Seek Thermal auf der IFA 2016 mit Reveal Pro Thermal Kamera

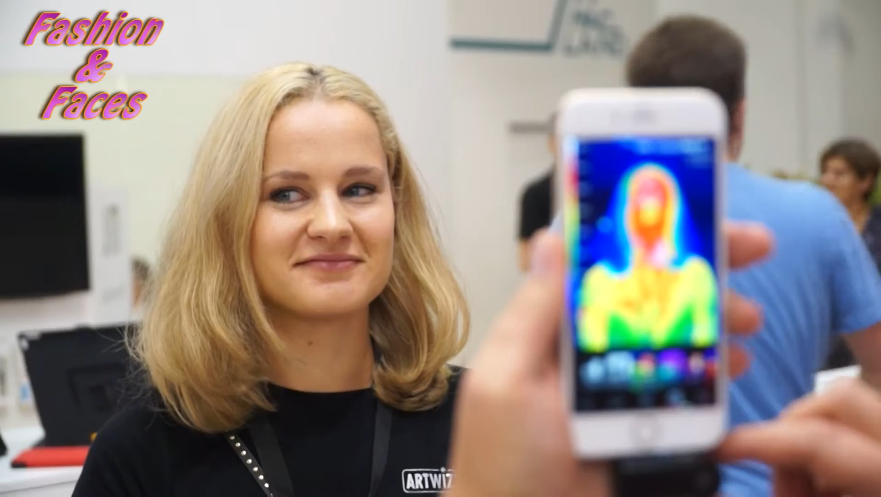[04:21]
Und gleiche Auflösung und da haben Sie noch den Vorteil, dass Sie direkt Fotos und Videos machen können und die auch mit Kollegen teilen, Beweissicherung zum Beispiel und ja.
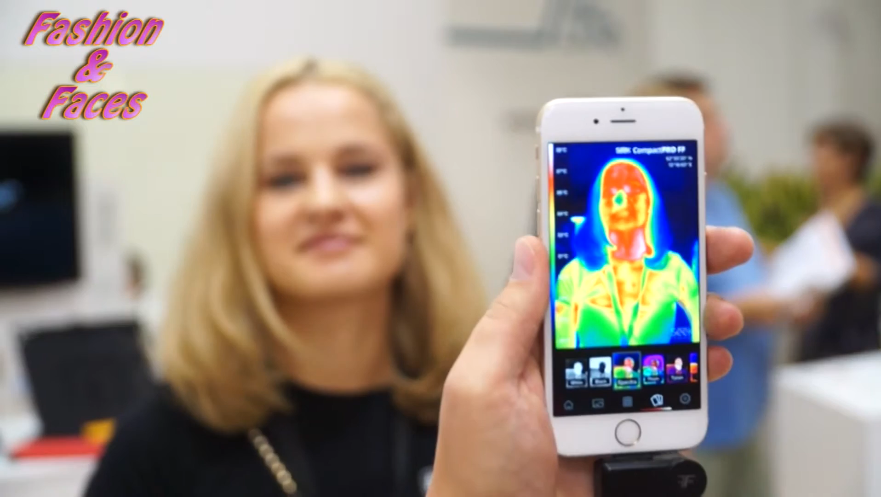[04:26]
Also man muss ja im Grunde genommen sagen, das ist so ein bisschen hier,